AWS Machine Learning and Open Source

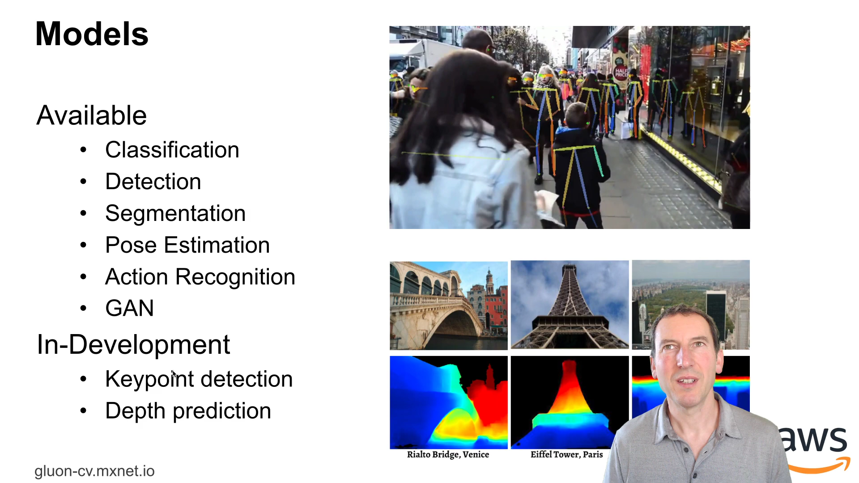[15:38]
And you can see that it does a fairly decent job at estimating where people are and what their pose is.
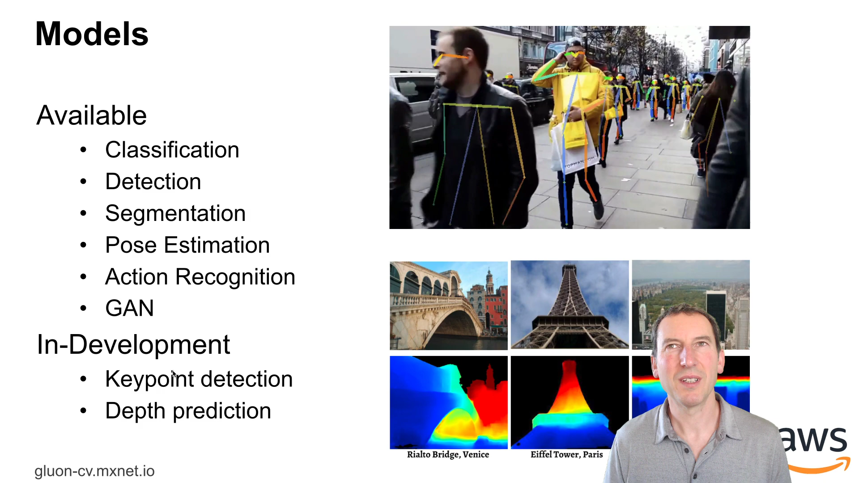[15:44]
Now, besides that, GluonCV also offers algorithms for classification,
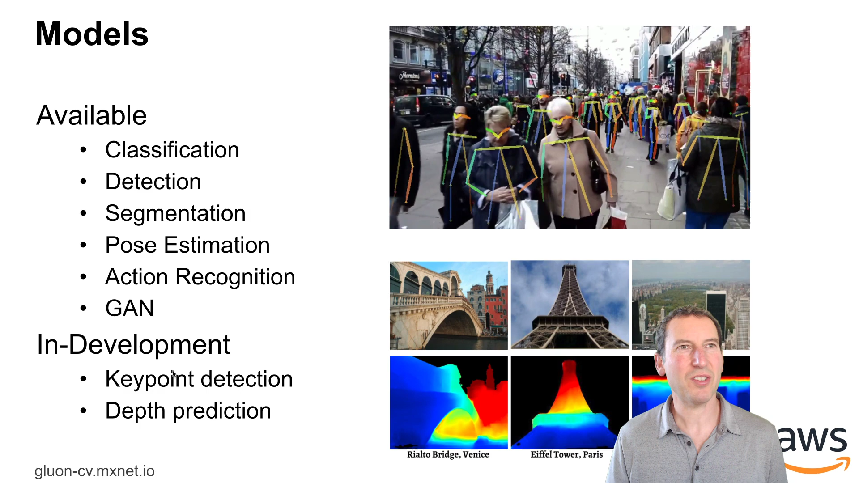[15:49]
detection, segmentation, pose estimation, action recognition. And, yeah, in addition to that, well, you can get key point detection and depth prediction. So depth prediction means, for instance, if I show you a picture of the Eiffel Tower, I would like my network to say, well, the tip of the Eiffel Tower is probably further away than the base.
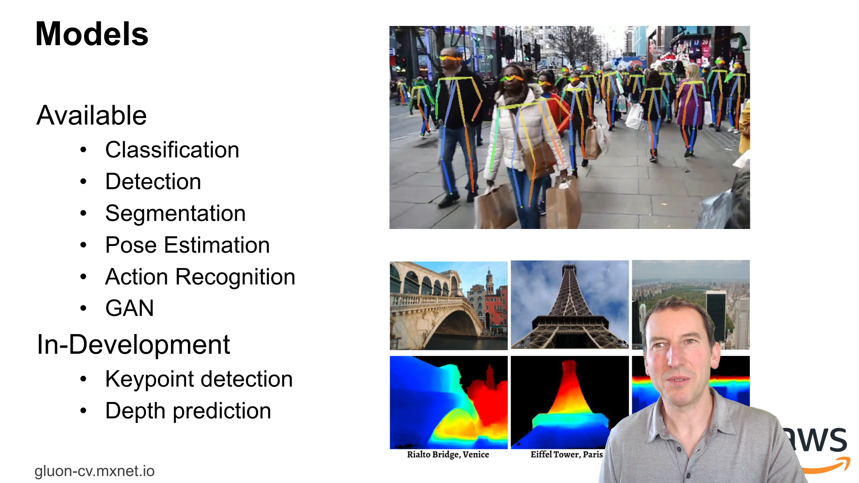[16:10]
But if you only have a 2D image, well, that's not quite that easy. But that's essentially what you want to be able to do in depth prediction. Now, all those things are a well-known computer vision problem.